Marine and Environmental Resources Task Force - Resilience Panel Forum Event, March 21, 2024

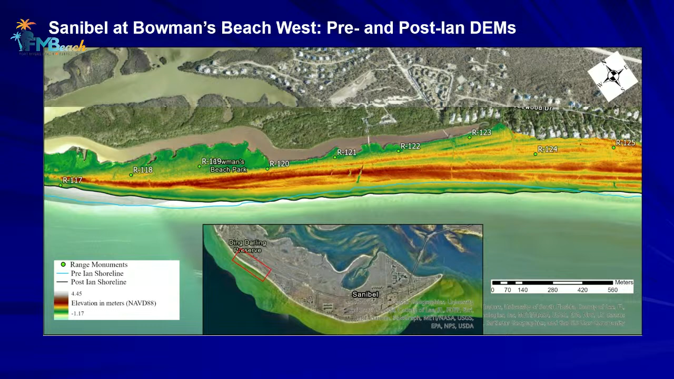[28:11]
You can still see that ridge and swale structure in this dune system. And there's not a lot of channelization, just in a couple of spots where there were paths coming through the dune complex.